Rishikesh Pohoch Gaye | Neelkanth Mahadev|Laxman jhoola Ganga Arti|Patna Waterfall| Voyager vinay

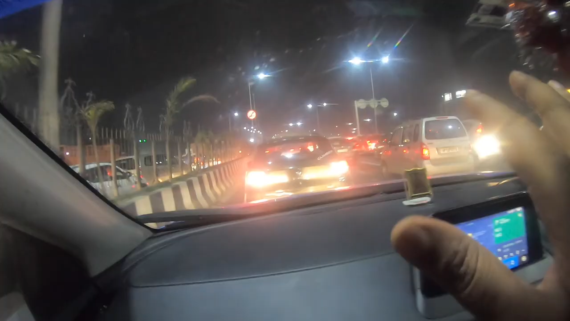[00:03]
लेकिन अभी ये खुशी है कि यहाँ के लोग जो बहुत तेजी जा रहे हैं वो हमारे साथ ही जाम में फंसे हुए हैं।
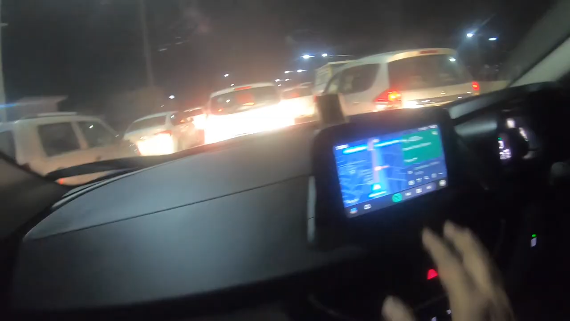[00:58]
डेस्टिनेशन जो है हमारी वो अभी यहाँ से अप्रोक्स 4 आवर्स दिखा रहा है, तो 1 से 1.5 तो बजी जाएगा। अप्रोक्स 9:30 फंसे थे और हमारा प्लान था 12-1 बजे तक ऋषिकेश पहुँचने।
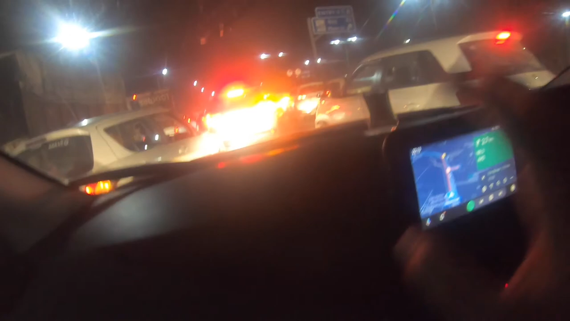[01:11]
अभी 9 बज रहे थे और अब बज रहे हैं 10 और हम लोग अभी भी उसी जाम में। आस्था गिल परेशान हो चुकी है,
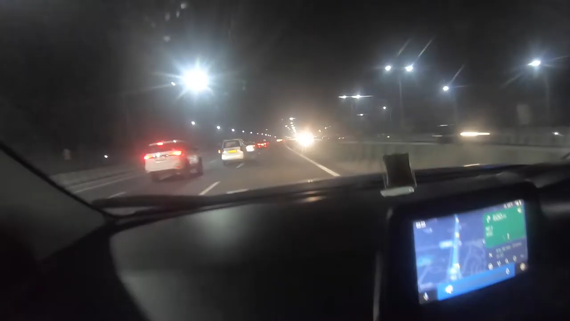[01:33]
फाइनली 10:30 पे हम लोग अब निकले हैं यहाँ से और अप्रोक्स 3.5 घंटे और 215 किलोमीटर दिखा रहा है। अब देखते हैं कितनी देर में पहुंचेंगे और उसके बाद
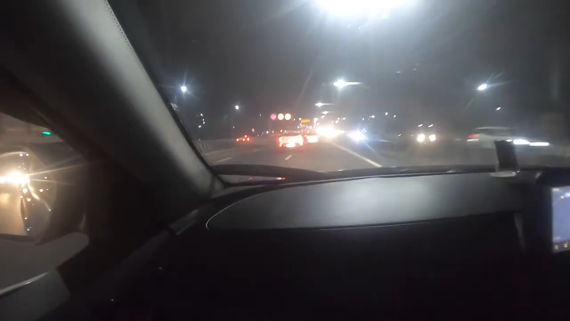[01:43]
फिर हम लोग वहां से निकले मेरठ होते हुए मुजफ्फरनगर।